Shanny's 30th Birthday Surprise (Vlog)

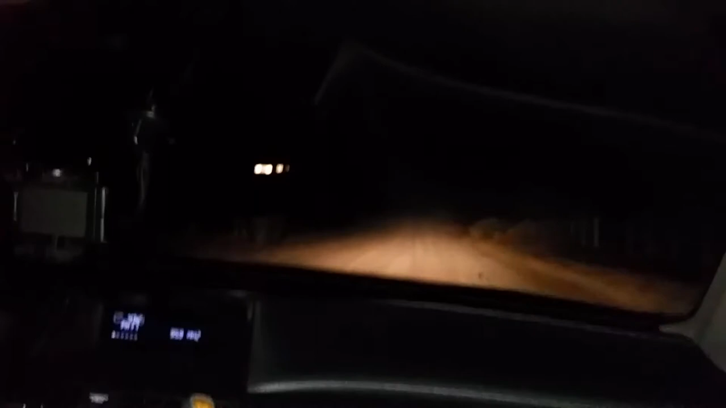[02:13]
There's like a car that was behind us that was like following us.